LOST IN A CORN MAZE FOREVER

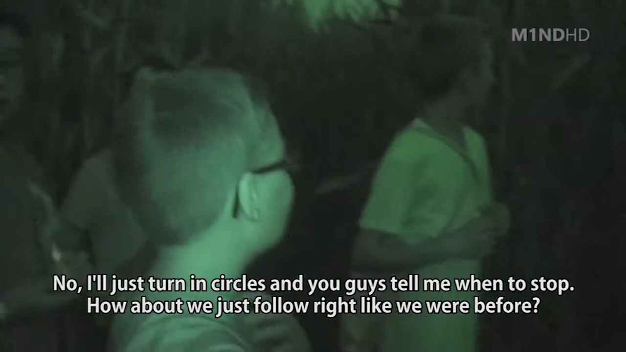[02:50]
Let's see if they come in a circle. Yeah, good point.
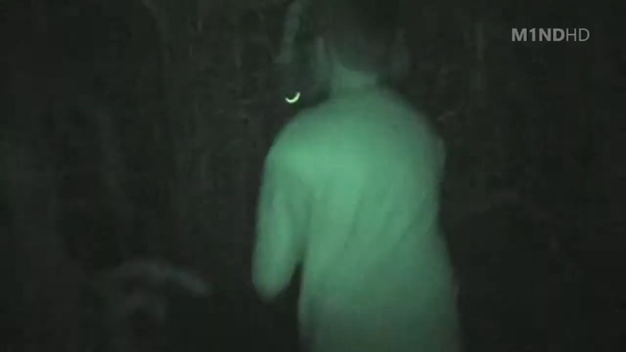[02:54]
Should we go through here or no? No, that's just gonna curl around. It's not obvious there won't be a path. Well, look, look. Do you think that's a path?
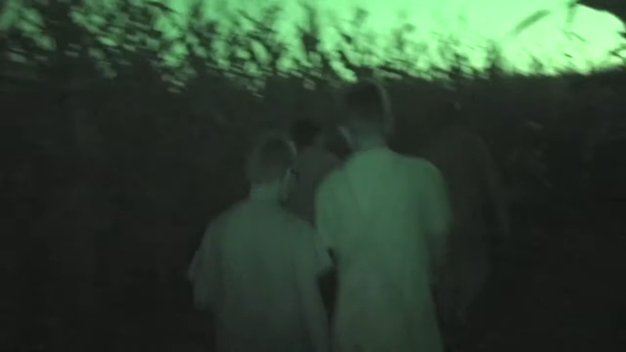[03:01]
No, that is a path. Yeah, that is a path. Should we go? It will be obvious that this isn't a path.
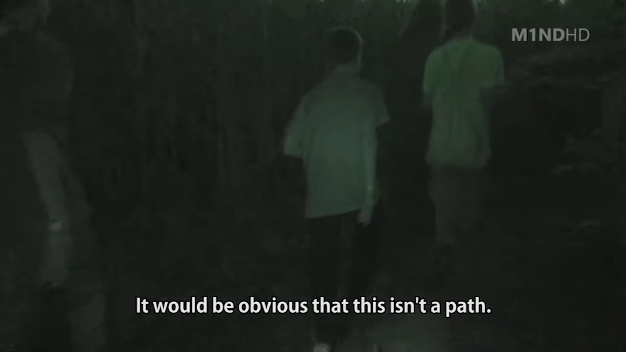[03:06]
Go, guys. Go, guys.
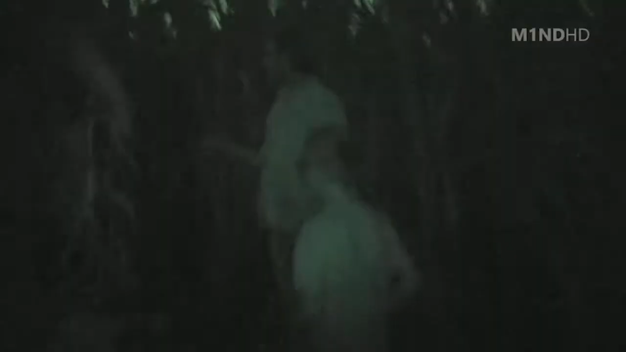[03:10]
Have we been here?
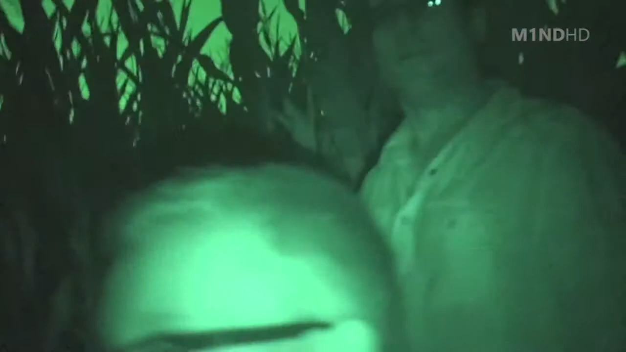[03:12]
I didn't drop my little breadcrumbs. What are you guys? Hey, glow sticks, glow sticks, glow sticks.
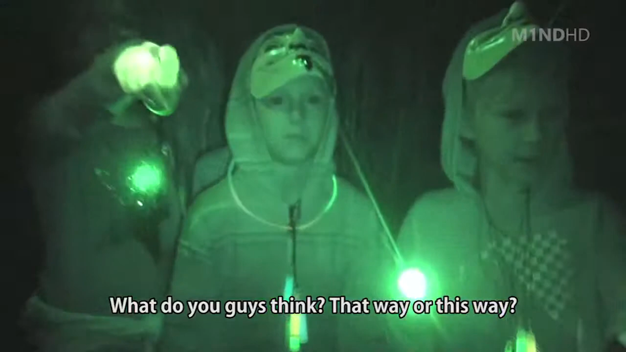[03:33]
Is that way or this way? Alan's glow sticks. No, no, no. I think they're right next to you.
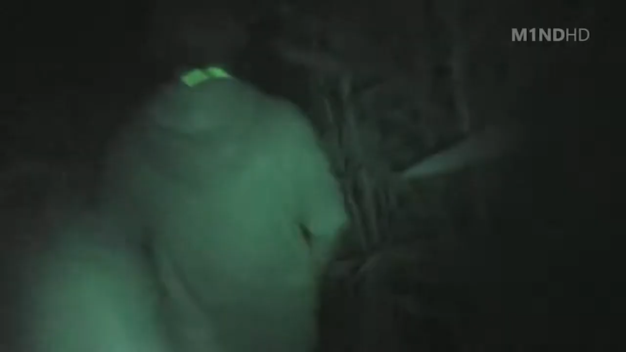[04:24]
We see it.
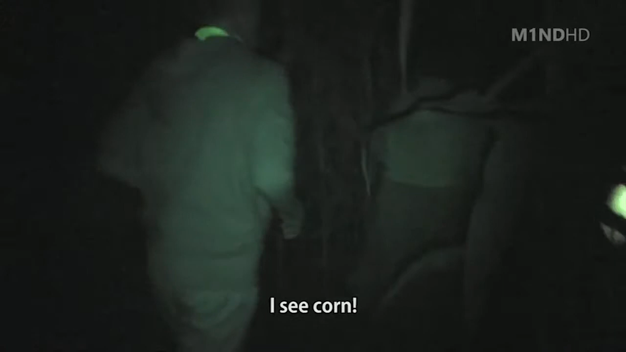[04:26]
I see corn. Were we just at seven or what? We were at eight. We were at eight. Okay, so this isn't the right way?
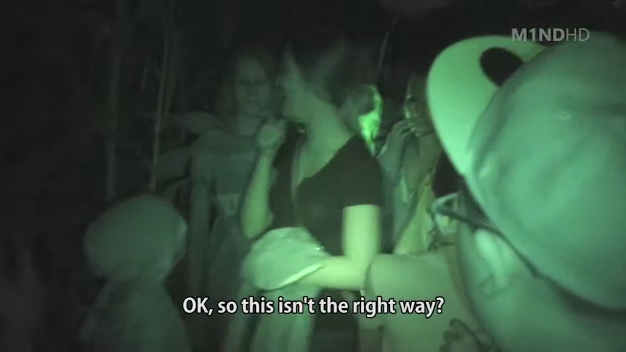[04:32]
How many was your straight power? And the answer was right, so just keep right. Yeah. Wait, wait. What's the main ingredient in a lollipop? Sugar!